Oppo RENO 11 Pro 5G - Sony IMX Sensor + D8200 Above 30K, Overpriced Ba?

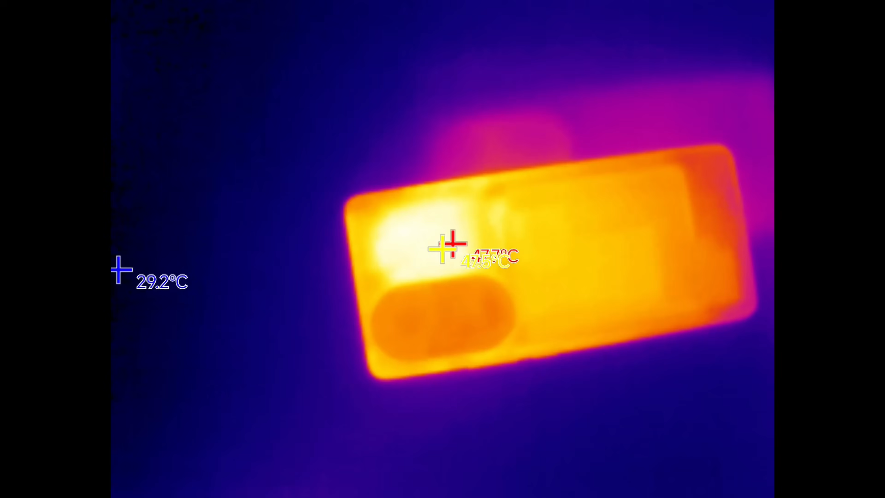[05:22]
it reached at around mga 48 degrees Celsius, ang kanya pinakamainit dito sa phone na ito,